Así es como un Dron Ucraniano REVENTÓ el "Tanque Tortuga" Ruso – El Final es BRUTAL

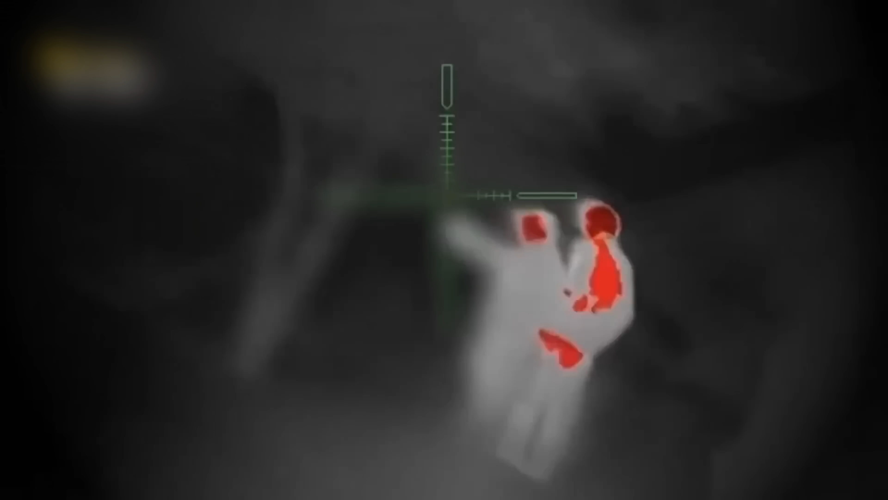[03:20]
Si seguían moviendo las antenas y mirando las pantallas,
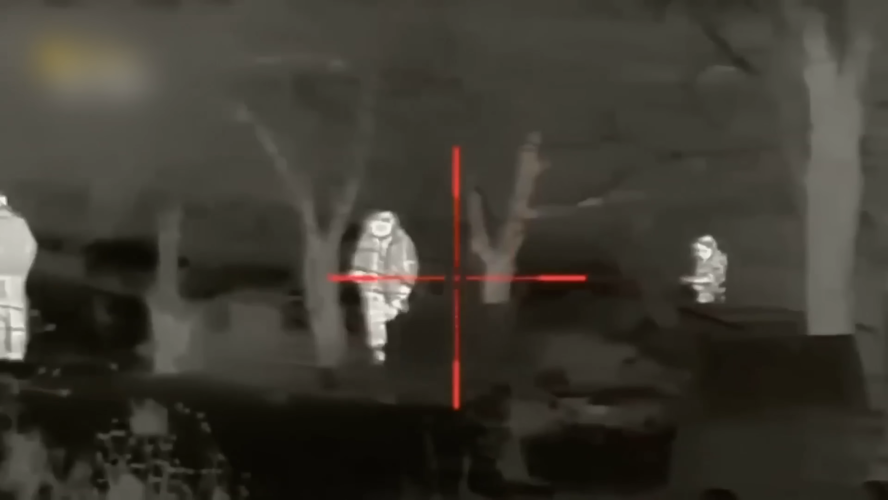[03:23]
sus cuerpos calientes brillarían como árboles de Navidad en la cámara infrarroja del enemigo.
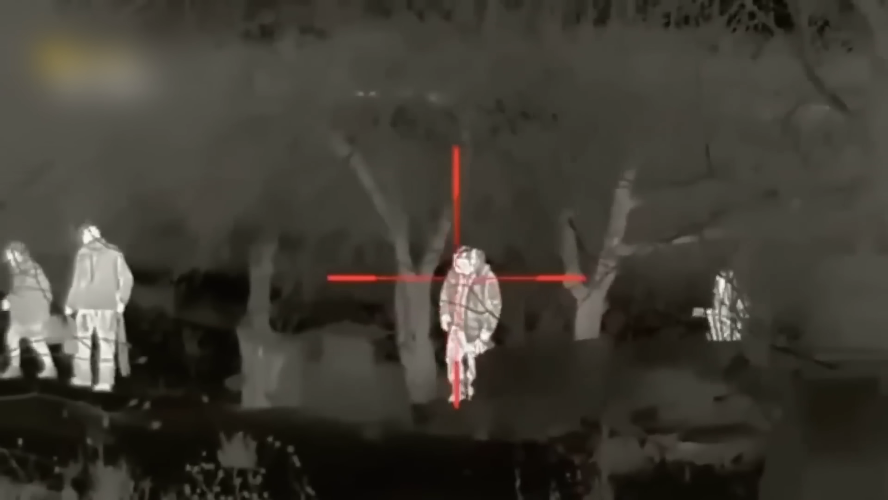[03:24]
El equipo ucraniano tuvo que tomar una decisión, mantener el enlace de video activo